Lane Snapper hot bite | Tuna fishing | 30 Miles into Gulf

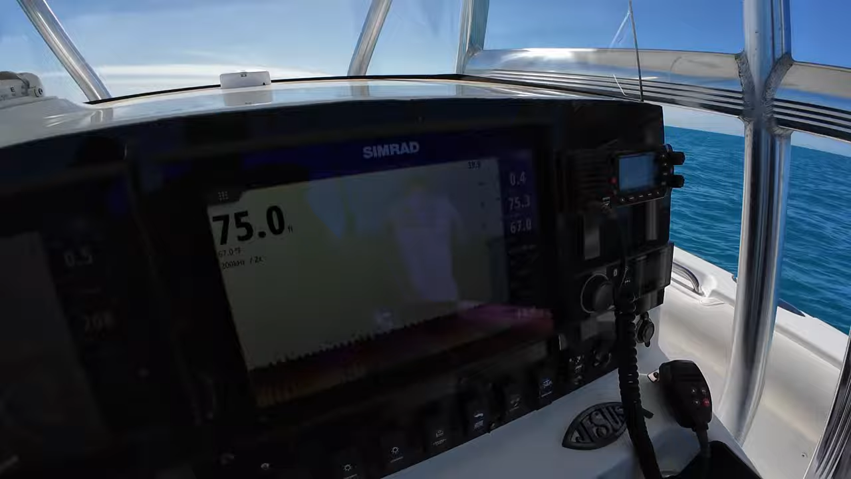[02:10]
On screen: depth 75.0 ft
So that's what we're looking for right there, boys. Right there. There's some on the bottom there. Let's see if they can come up to us.
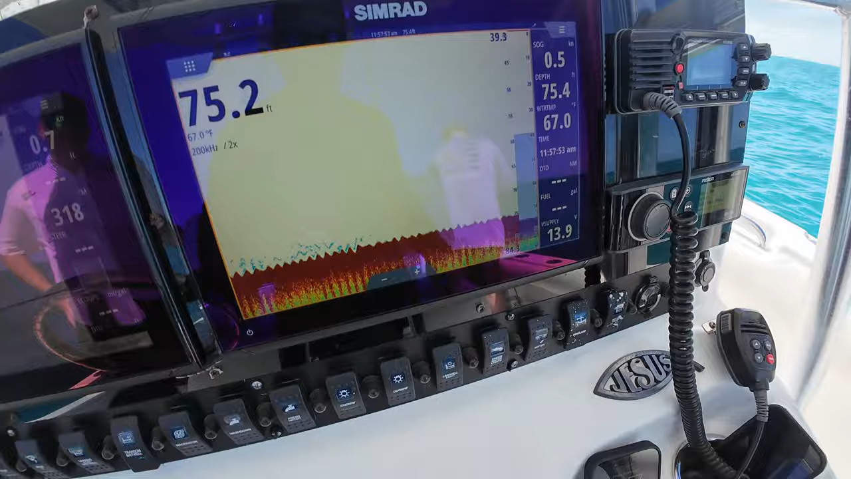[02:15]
On screen: water 67.0°F
You know, there's some nice pocket holes.
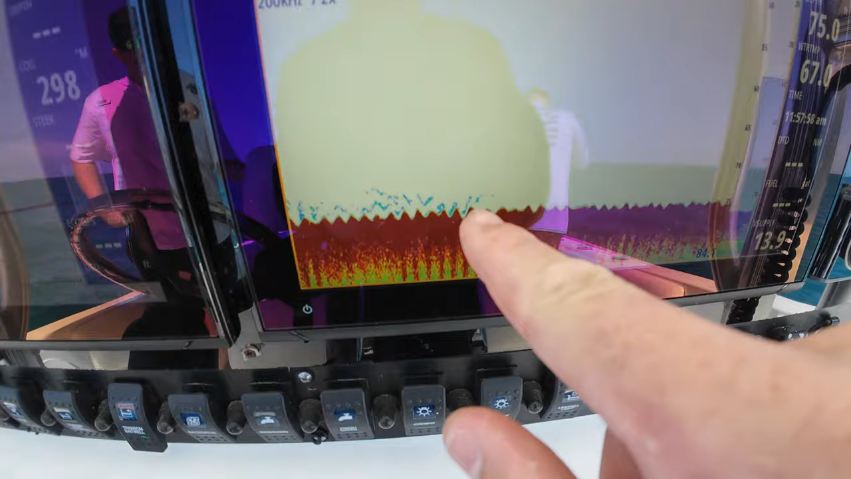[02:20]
There's some sitting on the bottom there on the hole right there. Let me blow this up a little bit more. So we'll see.
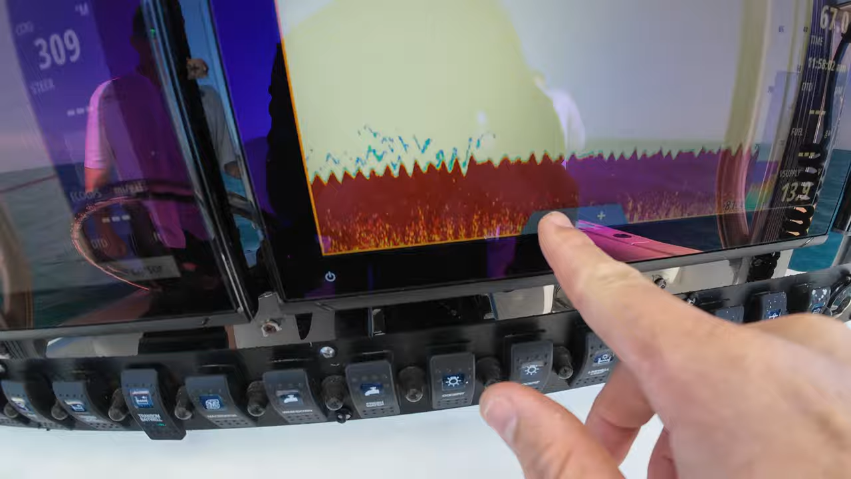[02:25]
Looks like there's some nice uneven ground over here.
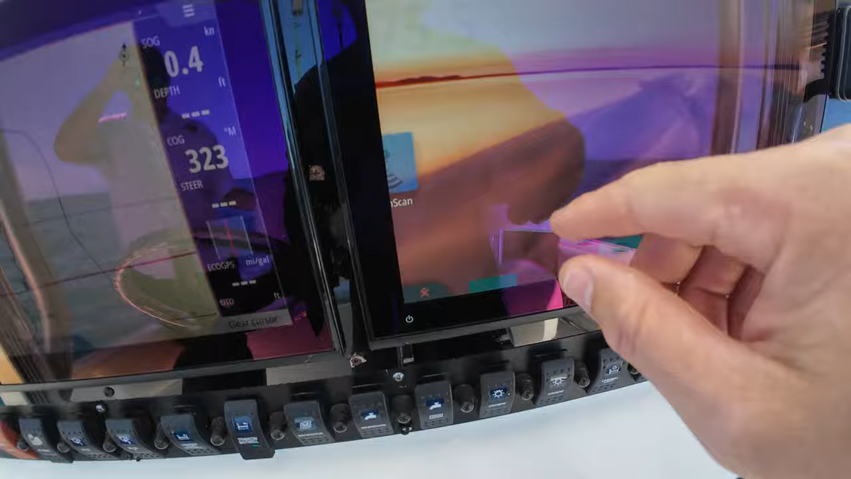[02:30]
See if I can put the, got some down scan.
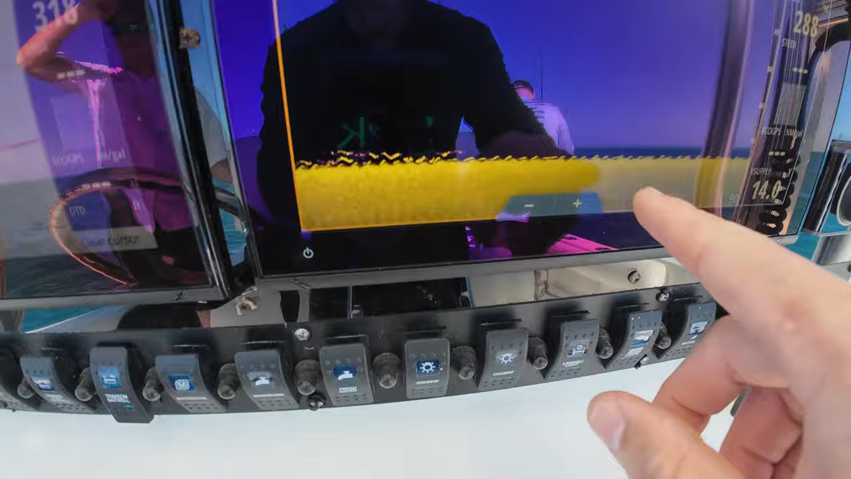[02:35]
Saying we got some stuff right there.